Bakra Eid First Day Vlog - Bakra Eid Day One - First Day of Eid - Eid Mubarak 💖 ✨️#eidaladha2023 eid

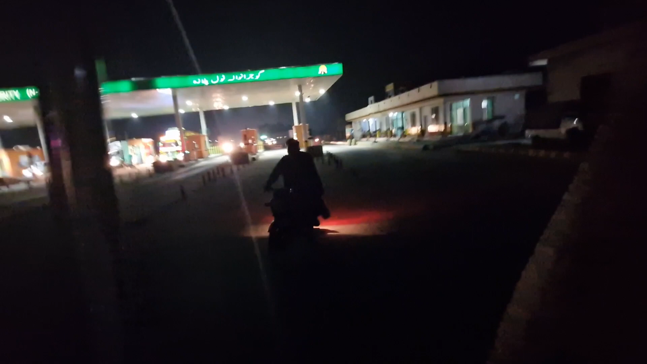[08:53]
ये रहा भाई टोल प्लाजा कामोकी का, गुजरांवाला कामोकी टोल प्लाजा क्रॉस कर रहे हैं। जी जनाब अल्हम्दुलिल्लाह, आज का दिन भी ख़त्म ईद का, और व्लॉग भी यहाँ पे ख़त्म करते हैं।